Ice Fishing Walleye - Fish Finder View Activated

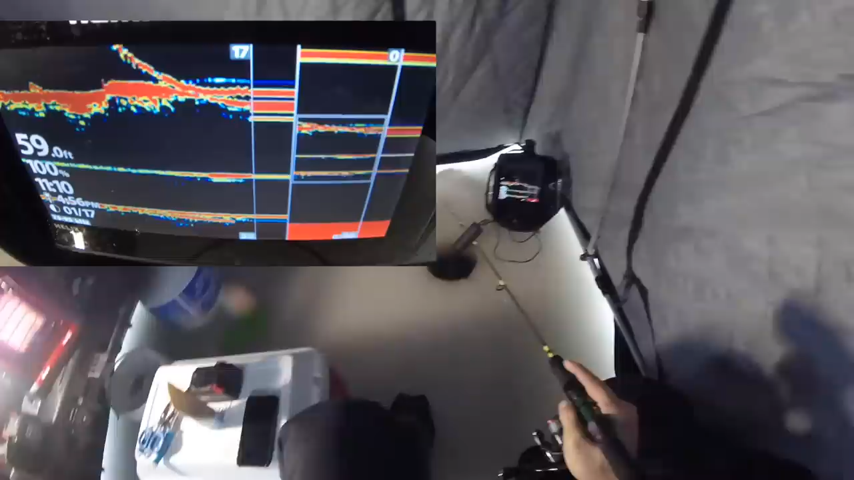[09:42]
On screen: depth 59.0 ft
You guys see that? If he comes back, he's eating for sure. Means he's pissed. He might be coming back. Yeah, he is. He's on my bait right now. Got him.
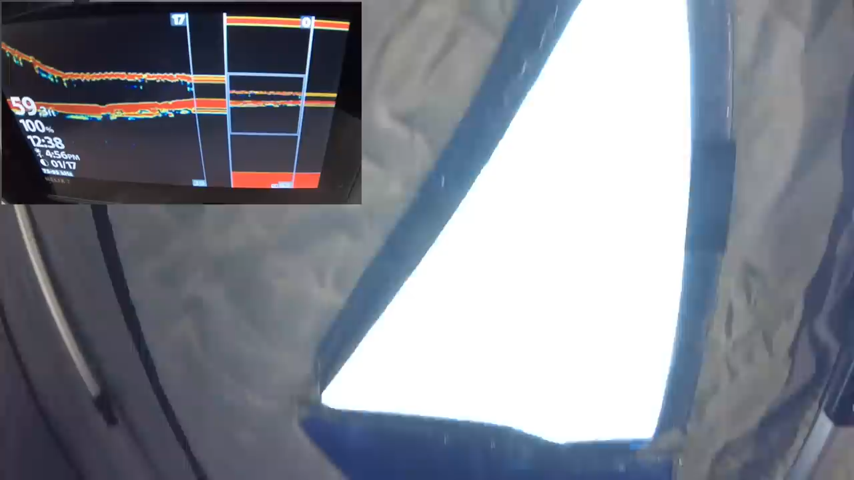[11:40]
He won't bite though, and that's the problem.
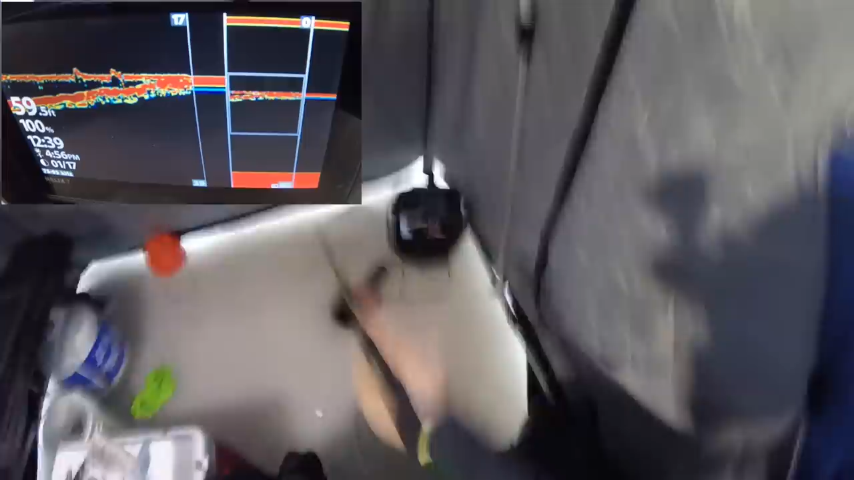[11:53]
Good fish. Good fish. Good fish, guys. Good fish. He reacted to the smack, to me snapping it. You know it's a good fish when they react to that.
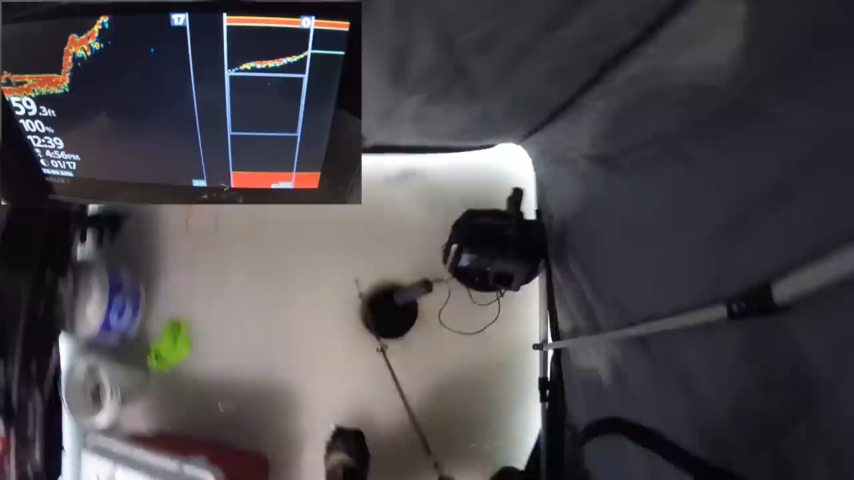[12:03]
On screen: depth 59.3 ft
He's coming up. That's a good fish, guys. That's what we're after.